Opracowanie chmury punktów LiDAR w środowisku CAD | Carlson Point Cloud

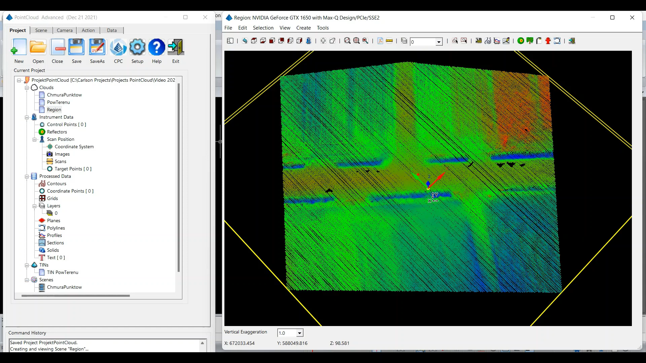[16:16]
to za chwilkę pokażę, a więc chodzę w akcję, stwórz punkty i chciałbym stworzyć sobie kilka punktów. OK. Może najpierw stworzę warstwę, warstwę, OK, niech będzie na warstwie zerowej.
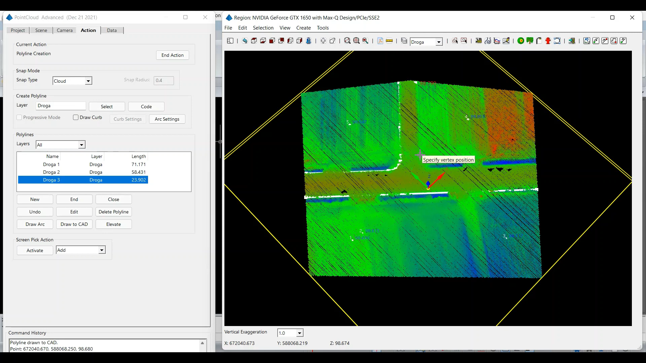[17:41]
Tutaj mamy opcję snapowania, czy snapowania do chmury, czy do punktu najniższego, najwyższego, jakiegoś środkowego, średniego. Ja po prostu korzystam ze standardowego snapowania do chmury.
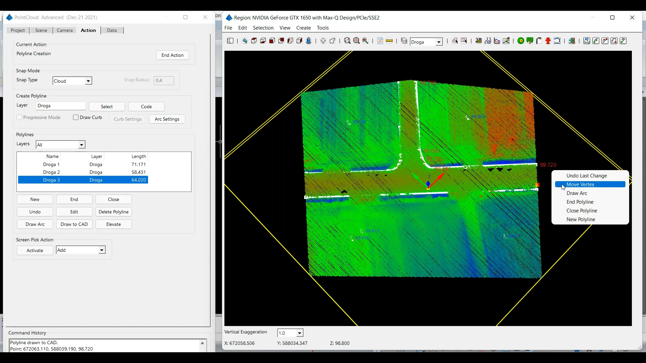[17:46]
OK. Stworzyłem kilka punktów, stworzyłem polilinię,
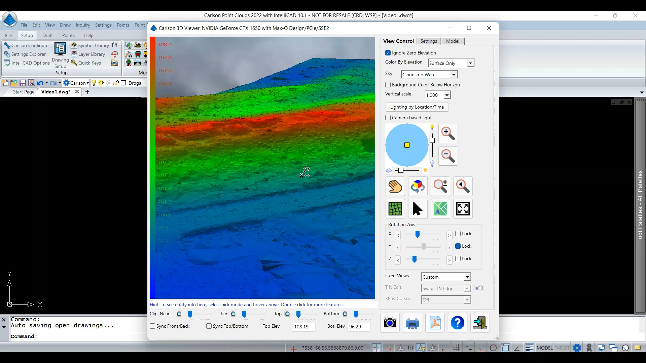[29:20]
no tutaj już wygląda wygląda lepiej w miejscu gdzie były budynki po prostu są są dziury załatane dziury ale widać że siatka tin tworzona jest poprawnie w pointcloudzie szybki eksport możemy sobie podejrzeć później czy czy wszystko jest ok